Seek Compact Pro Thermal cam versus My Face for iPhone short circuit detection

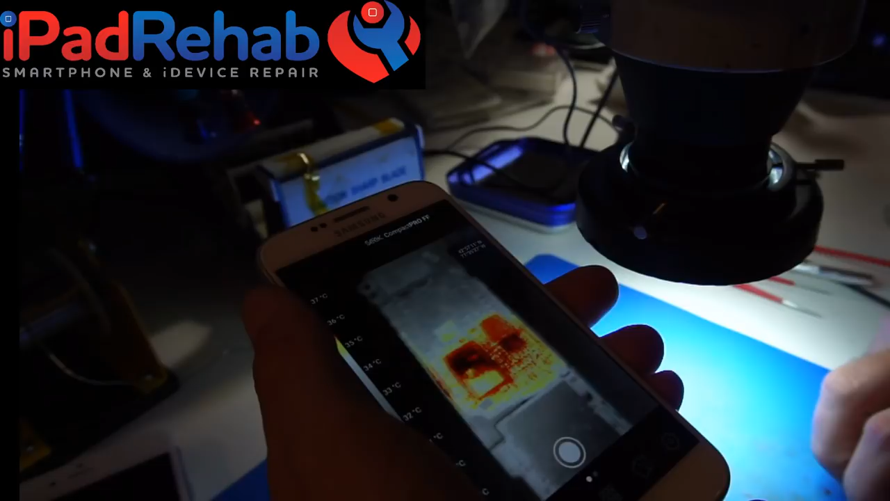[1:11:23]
i mean that's the thing like with these cameras unless you already know the answer which is there's a really hot spot